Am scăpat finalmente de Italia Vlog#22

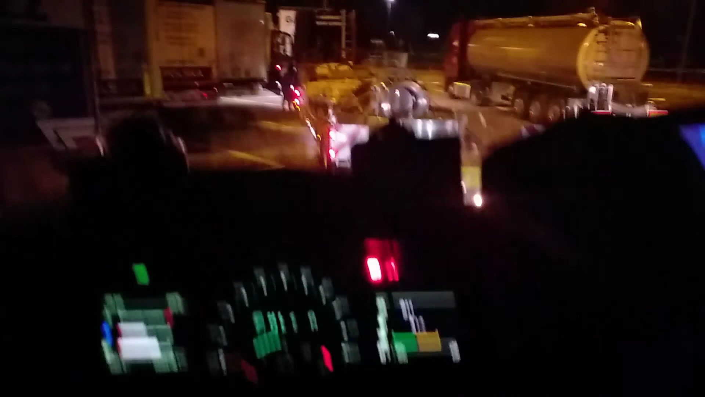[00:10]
Am pornit programul, haide să verificăm camionul. E întuneric încă.
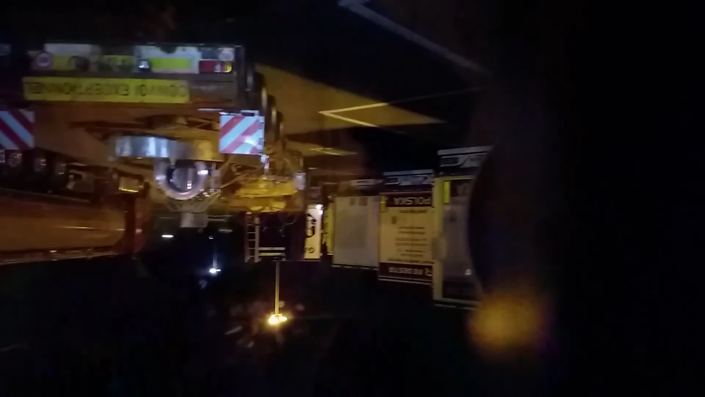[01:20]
Dacă punem așa, o să filmez o perioadă și din drum.
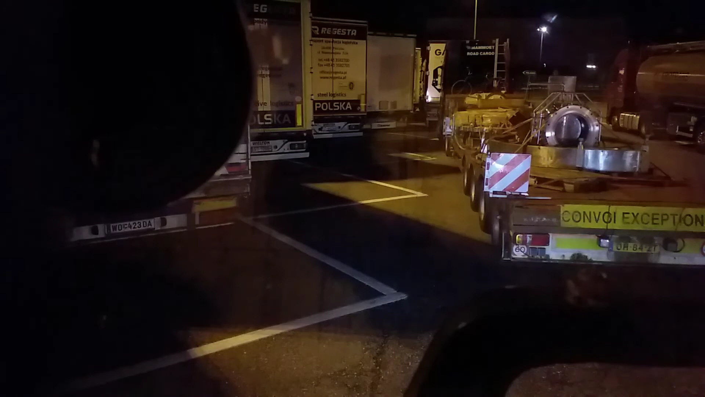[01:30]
Oricum nu s-a văzut prea mult. O să-mi iau cafea din mers. Numai să vedem cum ies de asta aici. S-a pus chiar în față, nu?
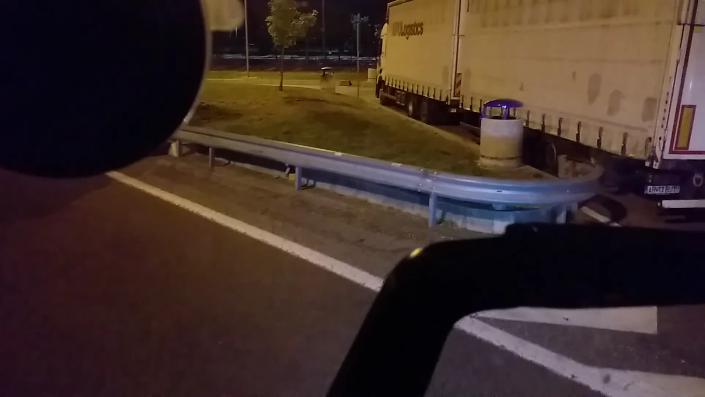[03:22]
Încet, facem manevră. Așa. Am reușit. Începe ploaia în Italia, să vezi, bate vântul și fulgeră.
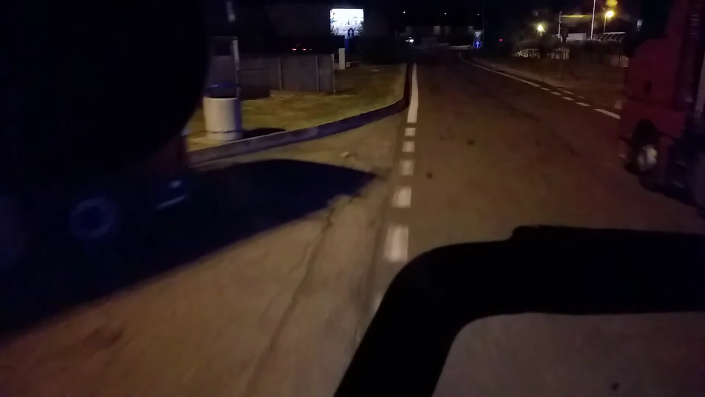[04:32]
Bine că vine ploaia acum când trebuie să plec din Italia și nu a plouat deloc sâmbătă duminică. Și o să mai filmez când ajung în Franța, la Freiuș. E o priveliște extraordinară acolo, la Freiuș. E
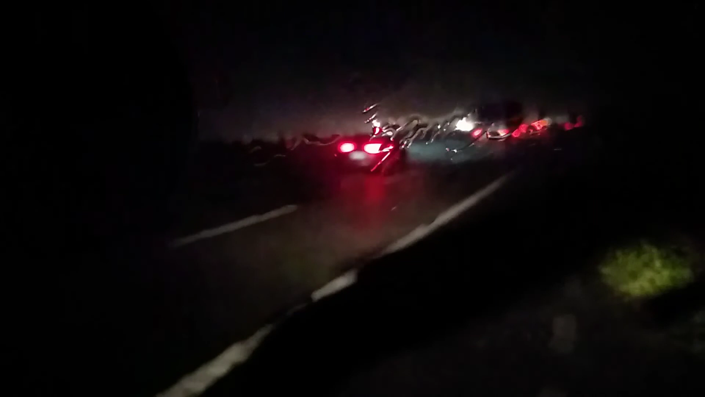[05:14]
E furtuna afară și am vrut să filmez și treaba asta.